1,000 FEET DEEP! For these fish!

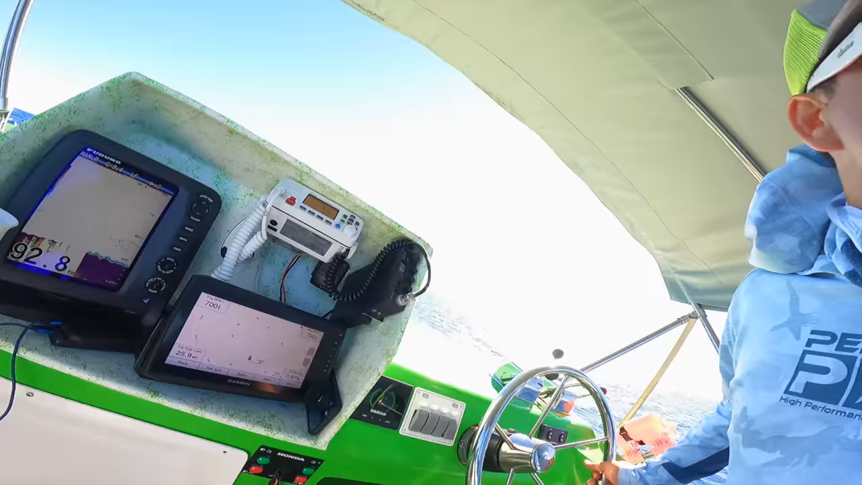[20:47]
93 fathoms, kind of on the shallower side, but should have pretty, like, oh wow, those whales are awesome. It is definitely whale season in Hawaii.